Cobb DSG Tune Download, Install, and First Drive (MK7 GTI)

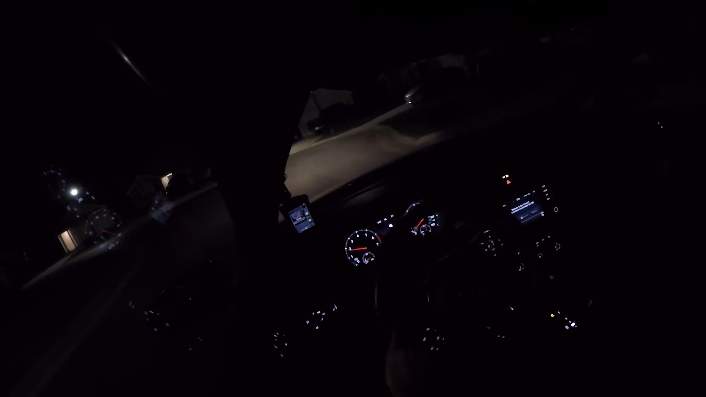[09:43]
So one thing I notice immediately When you're in drive you now have a gear indicator right there. It says d1 d2 Really cool. So just driving in a drive mode right now It's definitely holding gears longer in drive mode because before it would uh shift at about 2000 rpms. So now it doesn't do that, which is pretty cool
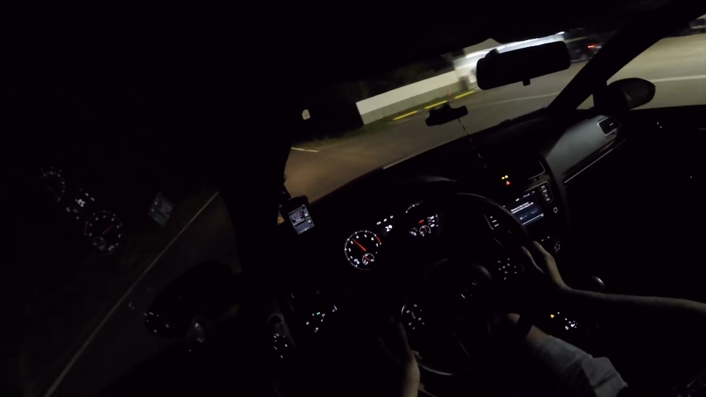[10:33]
Wow, holy shit Wow Holy fuck, dude Um, it's amazing that flashing the transmission can make a acceleration difference like that Uh, let's go ahead and put it in sport. So now we're in s3 Hopefully my steering wheel is not blocking what i'm talking about. Um on the heads-up display Wow, dude.